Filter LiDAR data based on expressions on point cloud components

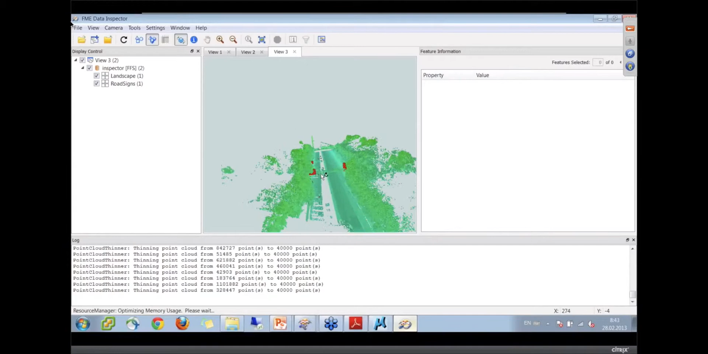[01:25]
Okay, wow. So the red stuff is the signs you lifted out?
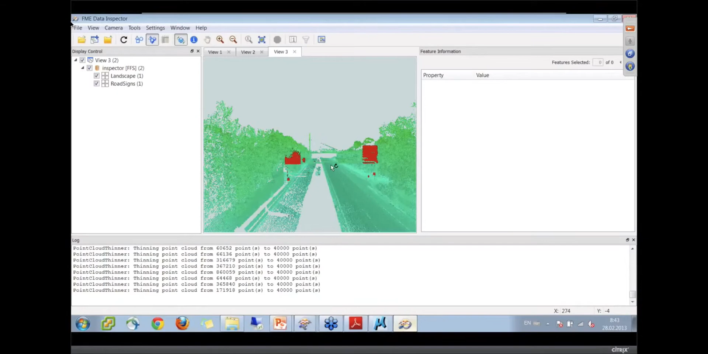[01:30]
Yes. Yes. Right. And so that was done just by filtering with a custom filter expression. Yes, by intensity. Yes.